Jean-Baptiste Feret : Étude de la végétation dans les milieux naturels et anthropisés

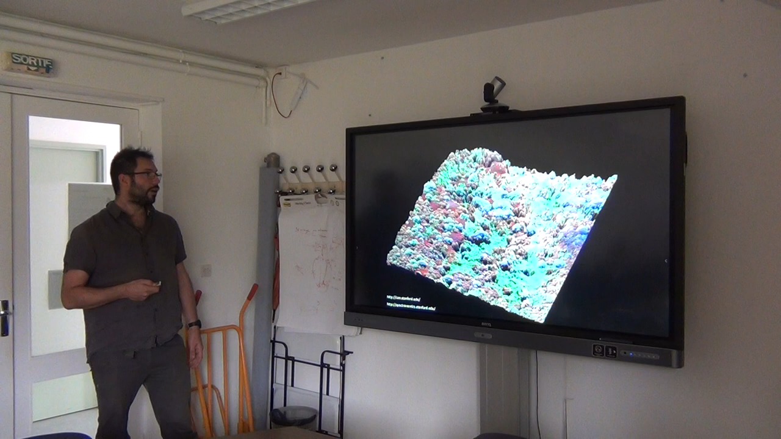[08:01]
et qui a été développée à la base pour exploiter des données d'imagerie hyperspectrale sur des forêts tropicales. Donc ça c'était les résultats issus d'un séjour en post-doc quand j'étais aux Etats-Unis.